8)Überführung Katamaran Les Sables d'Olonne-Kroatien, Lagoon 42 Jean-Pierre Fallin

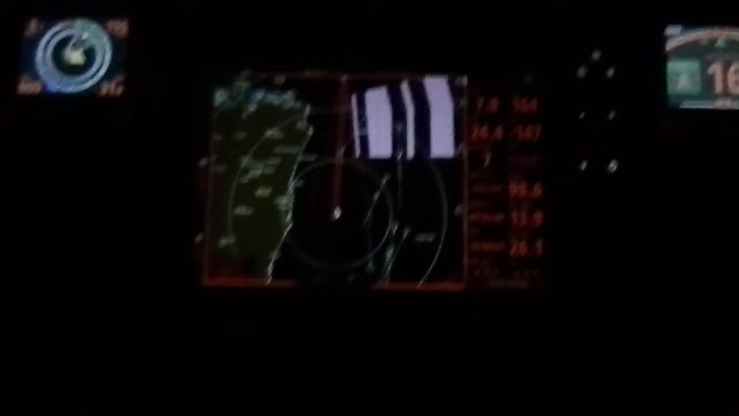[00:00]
Hallo, guten Morgen. So, heute ist der 6.02.2018 und wir haben jetzt noch 26 Meilen bis Lissabon.
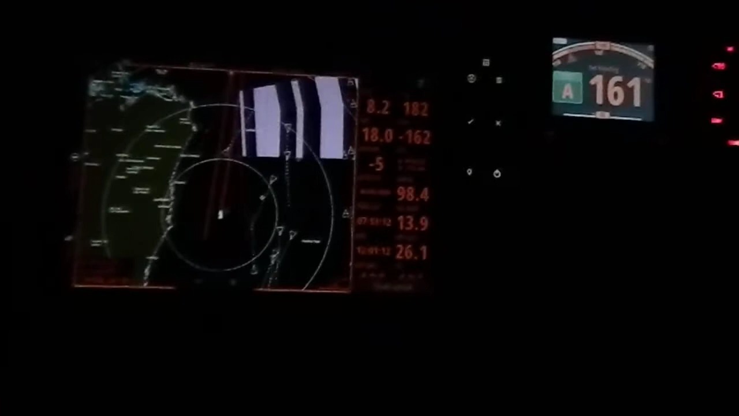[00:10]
Auf der Karte hier oben seht ihr Lissabon. Es wackelt etwas links in der Ecke oben. Und im Westen, da kann man die Schiffstraßen erkennen und
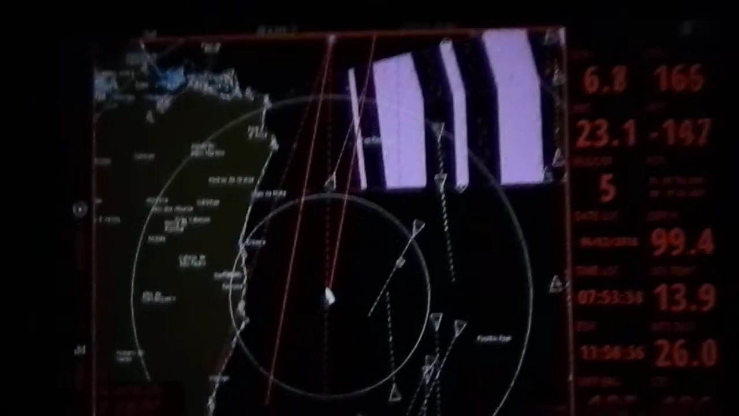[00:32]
wir sind natürlich im Zentrum des Kreises hier. Wir müssen gleich nochmal hausen und schlängeln uns dann da rein.
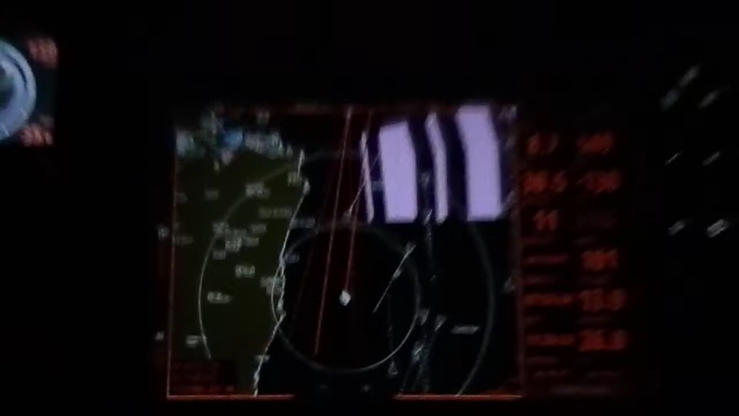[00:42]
Ja, das Wetter ist im Moment sehr gut. Wir haben nur noch 34, 35 Knoten.